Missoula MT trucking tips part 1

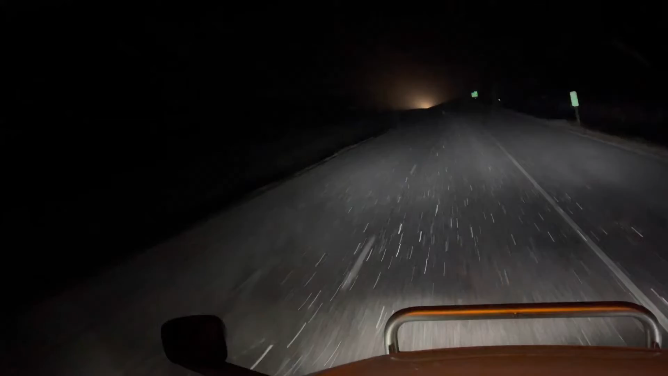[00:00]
So none of the weather maps had this precipitation happening right now, so I don't know where it's coming from. I am just outside Missoula headed westbound on I-90. And this precipitation is coming down in a big cold front out of Canada. And it's not supposed to be, well it's coming, but the cold front is not going to be here for another 6 hours.